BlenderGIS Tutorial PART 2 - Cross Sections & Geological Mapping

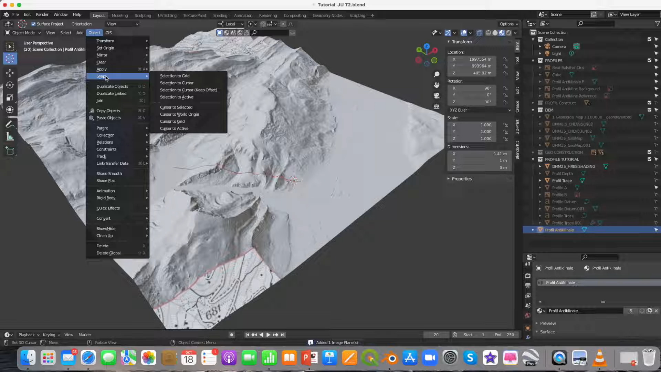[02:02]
Locate your cross section, select and press import images as planes. You will probably not see the cross section yet. Hence go to object, press snap and choose the option select to cursor and scale up the cross section. Note that the center of your cross section is at the cursor position at the endpoint of your profile trace.
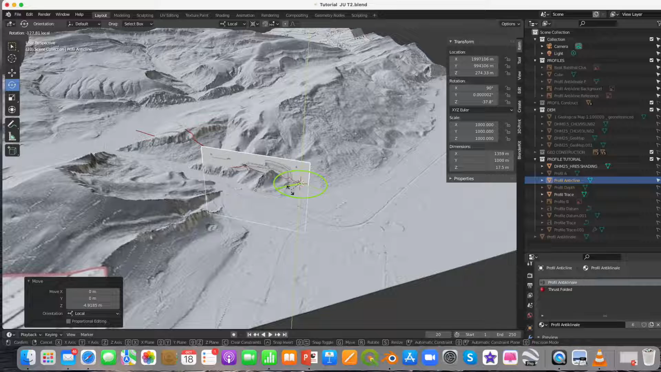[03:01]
Herewith we make sure that the transformations are made now with reference to the cursor located at the endpoint of the profile trace. I rotated the cross section around the vertical axis into the profile trace. And will scale it now.